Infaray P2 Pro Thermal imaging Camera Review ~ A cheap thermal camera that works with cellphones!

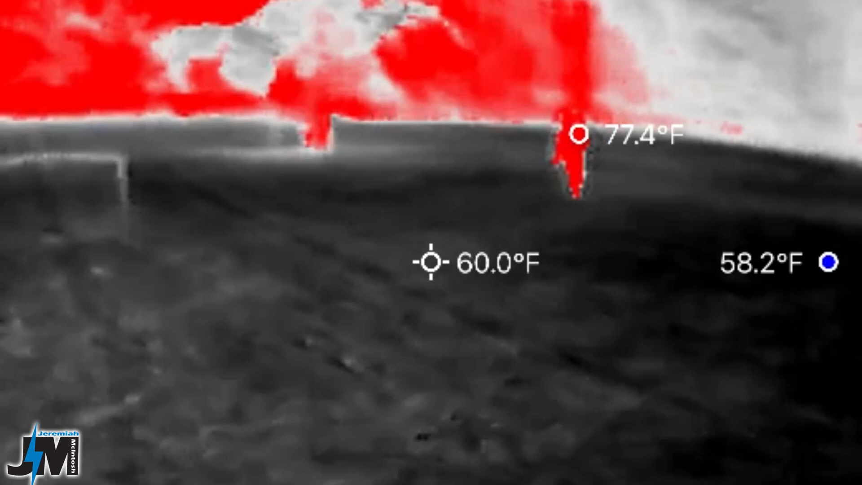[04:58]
On screen: spot 60.0°F, max 77.4°F, min 58.2°F
see how good this thing picks him up coming through the yard and it's not quite night vision
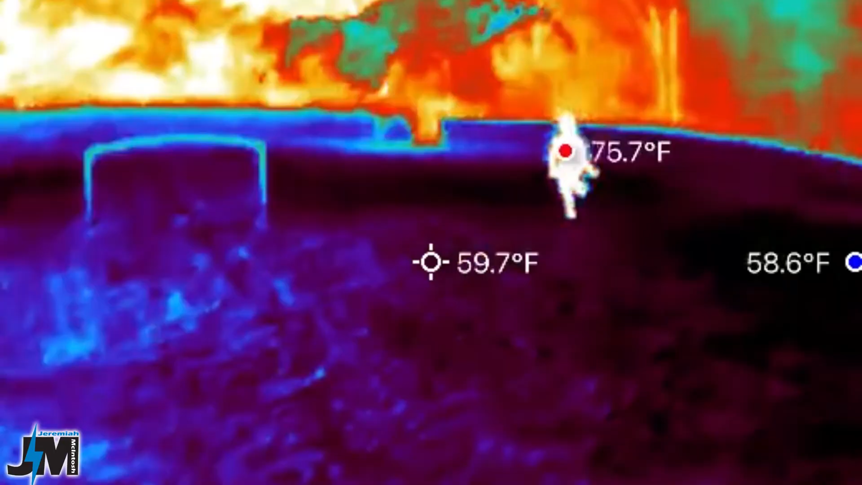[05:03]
On screen: spot 59.7°F
but you could use it to see at night if you really wanted to.
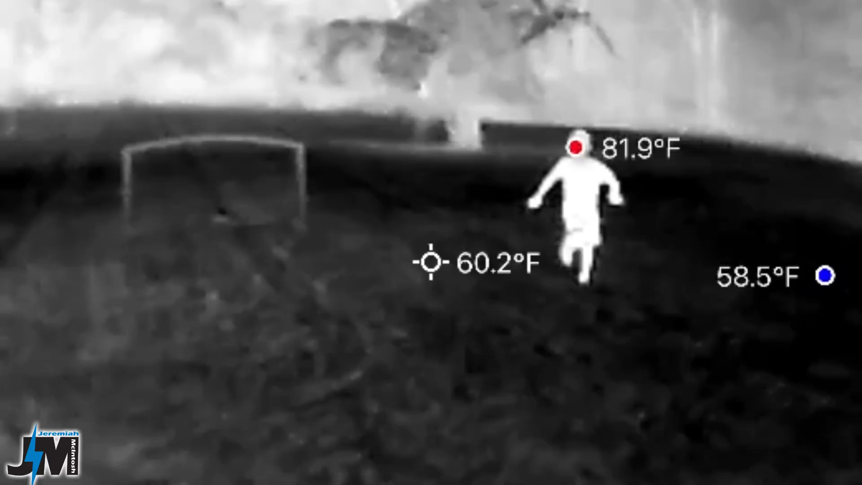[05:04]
On screen: spot 60.2°F, max 81.9°F
Now there are 11 different modes that you could put this on for different color palettes or temperature displays pretty awesome.
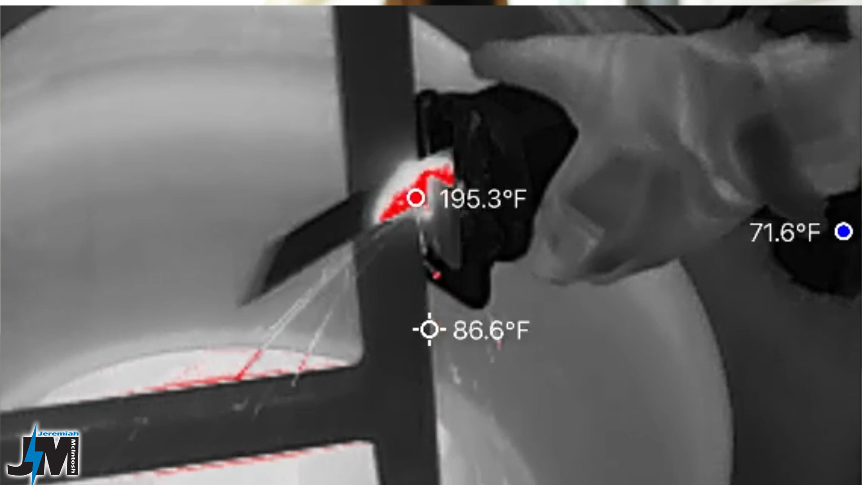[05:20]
On screen: spot 86.6°F, min 71.6°F
I took it to work and we were using a sawzall to cut off a bracket and you could see here when we started cutting it was sensing that the temperature of the wheel was the hottest probably because the brakes were applied right before that and
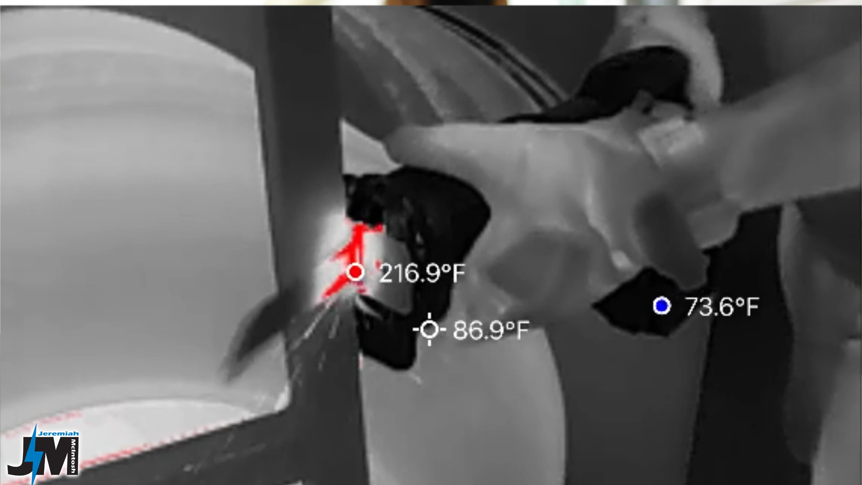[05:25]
On screen: spot 86.9°F, max 216.9°F
once we started cutting with the sawzall you could see the blade heating up and it'll tell you the temperature of the blade
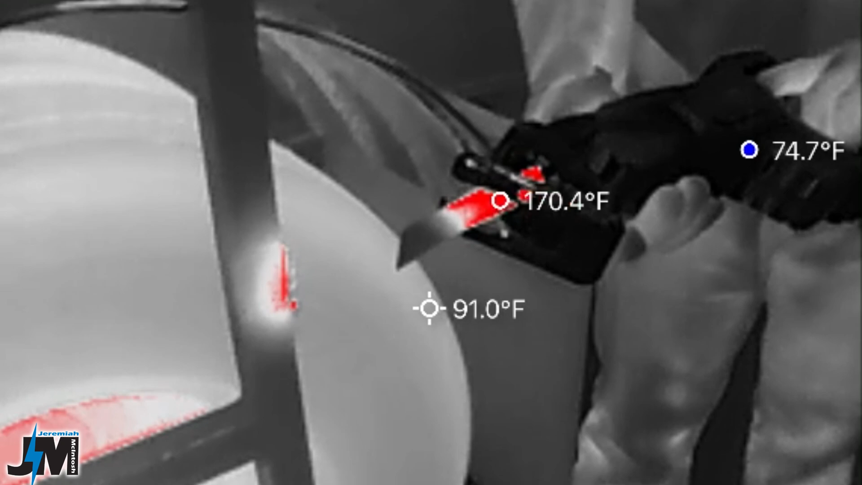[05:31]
and then I'm going to go ahead and scroll through
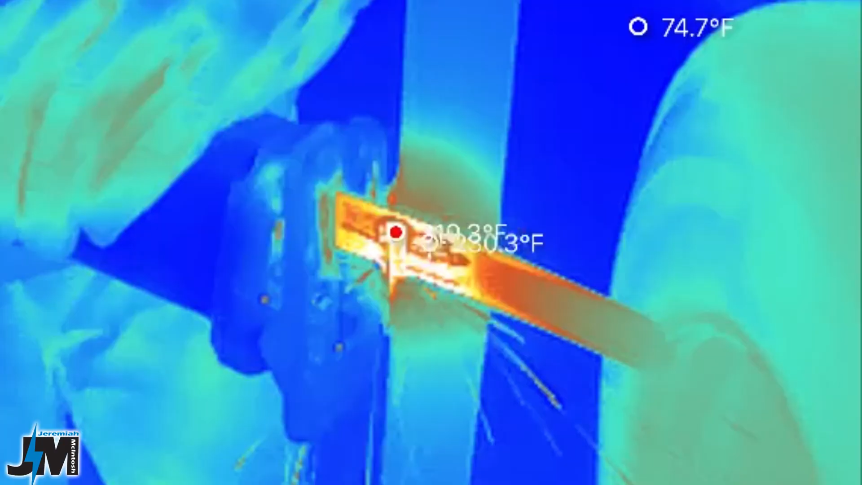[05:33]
all the different color palettes here so you can see the differences in how things are displayed.
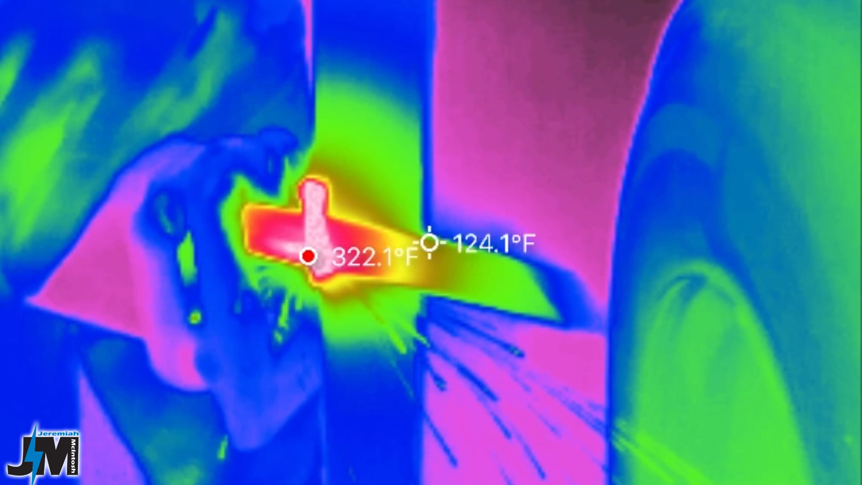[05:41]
You have a black hot a white hot a red hot and rainbow colored and multiple different options to choose from.
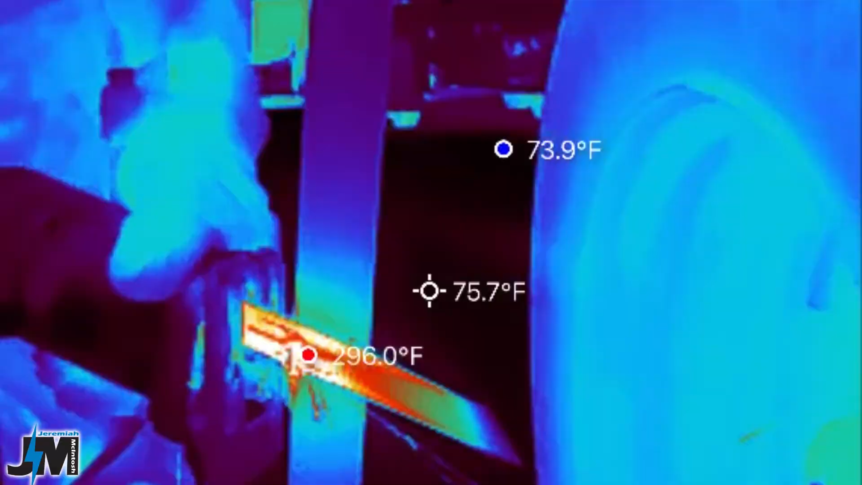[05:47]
On screen: spot 75.7°F, max 296.0°F
I did notice when you use the white hot it is a little bit hard
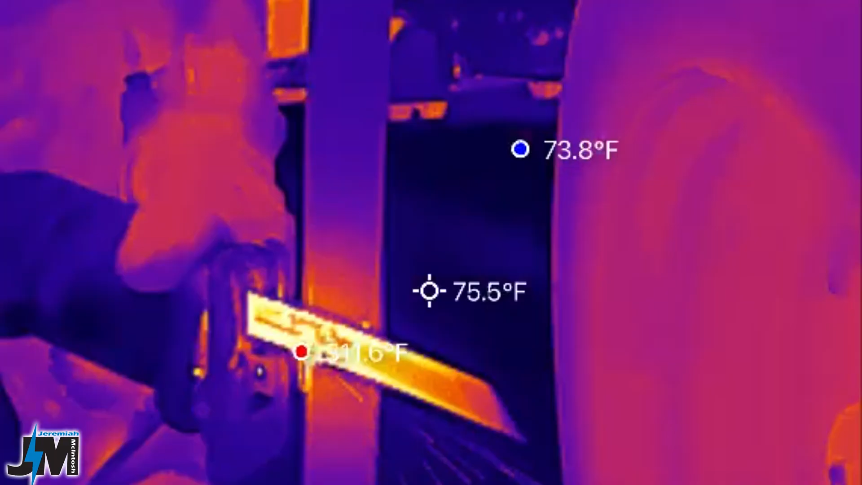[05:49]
On screen: spot 75.5°F
to see the temperature reading so
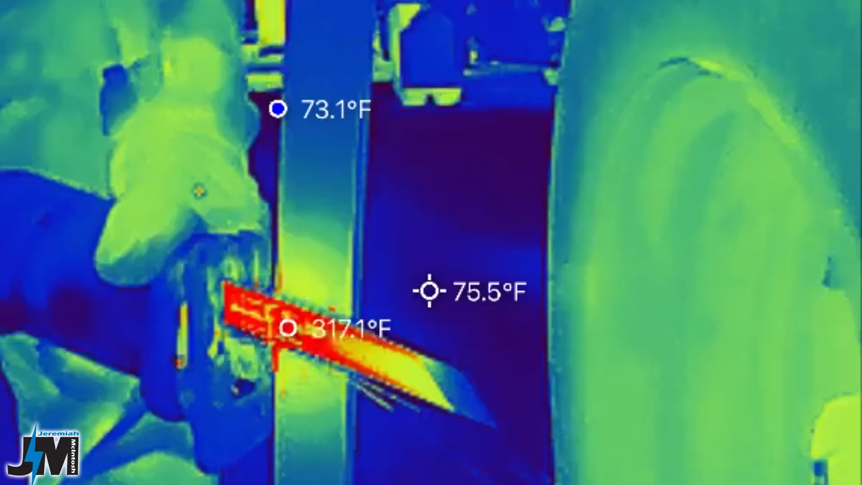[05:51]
On screen: spot 75.5°F, max 317.1°F, min 73.1°F
I prefer to use black hot
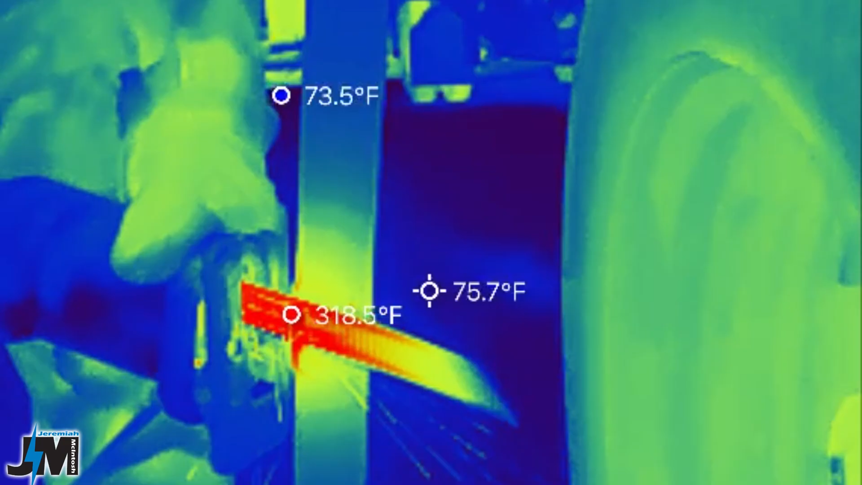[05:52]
or
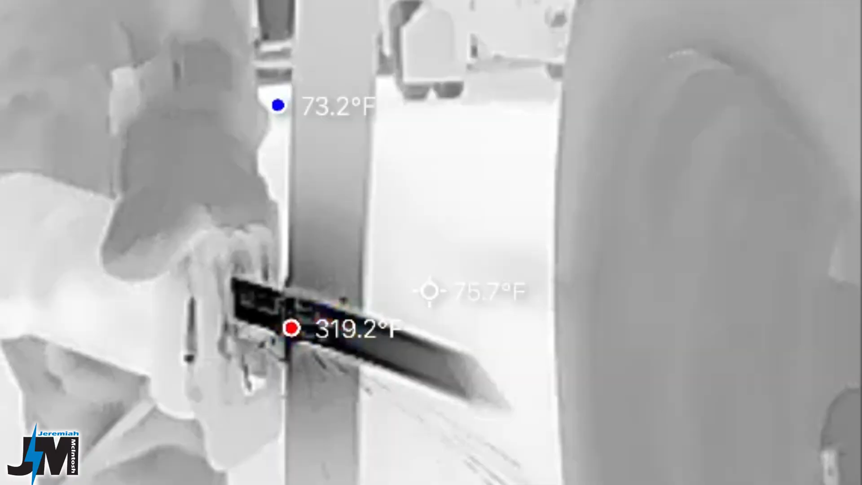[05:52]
On screen: max 319.2°F, min 73.2°F
red hot and it's a little bit easier to see those are my
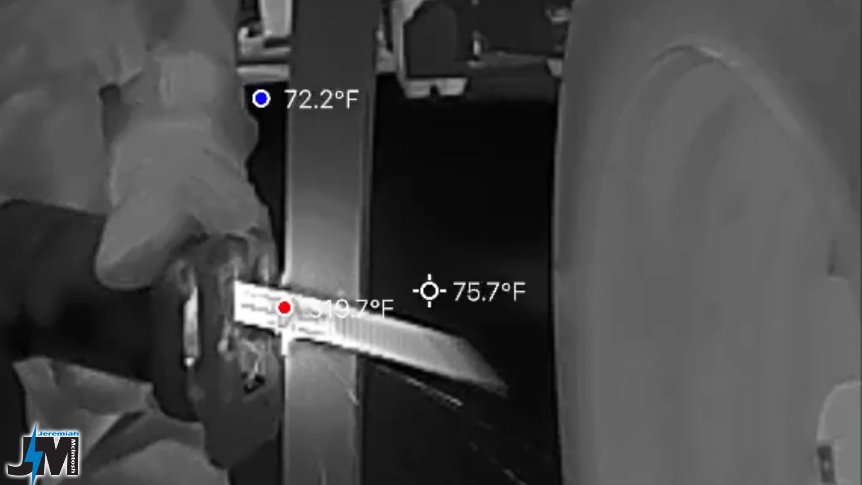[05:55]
On screen: spot 75.7°F, min 72.2°F
two favorites but really cool to
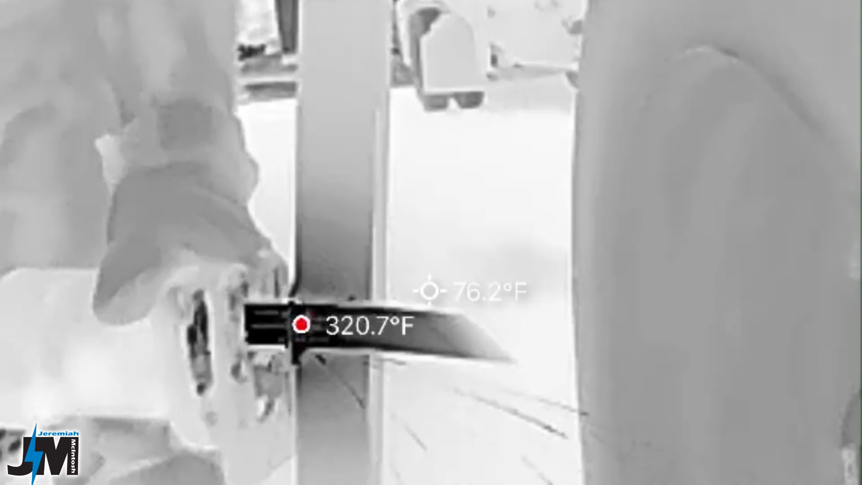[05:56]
see and the way
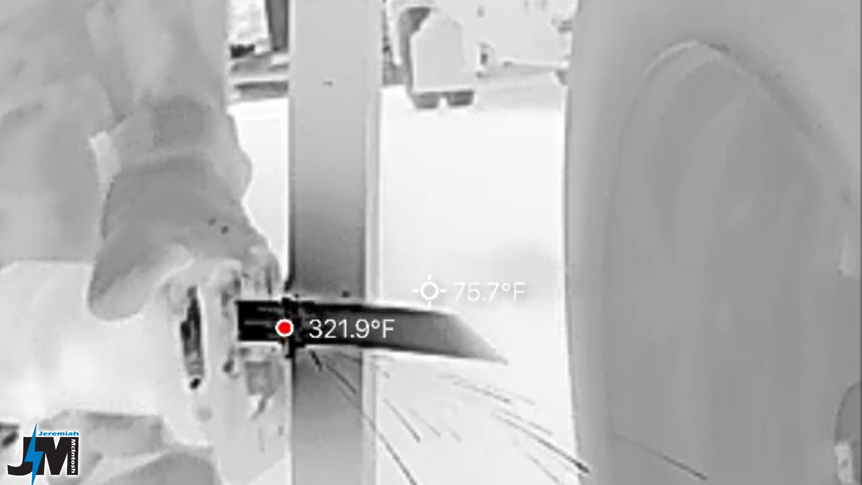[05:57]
On screen: spot 75.7°F
this thing works is in the center of the frame that you're shooting it shows you one point and it shows you
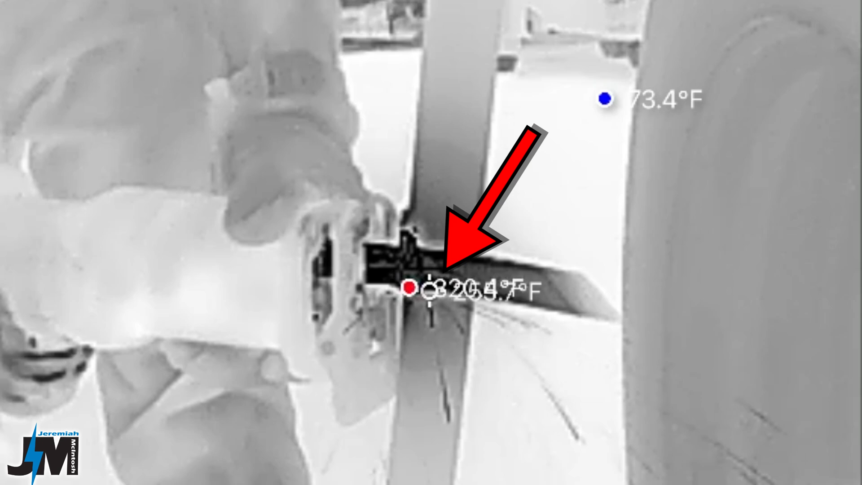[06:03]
a temperature and whatever you have that pointed at that will be the temperature of that spot but then in that frame it
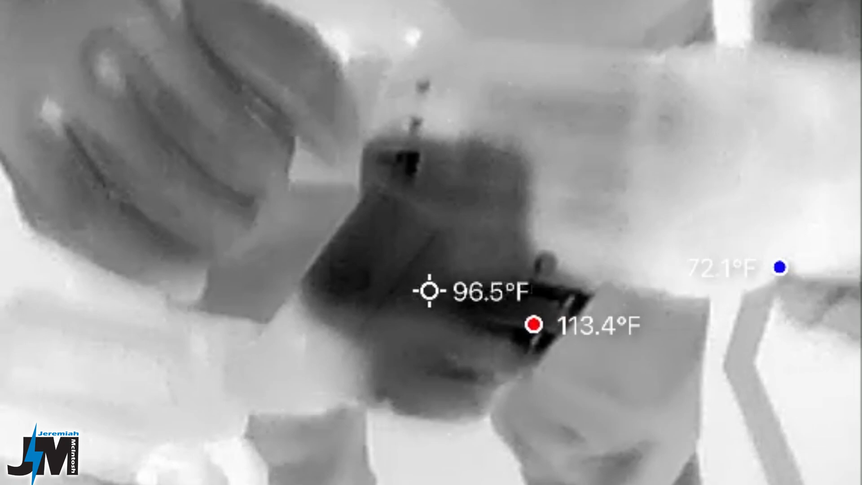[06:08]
On screen: spot 96.5°F, max 113.4°F, min 72.1°F
also shows you the coldest point in that frame and the hottest point in that frame.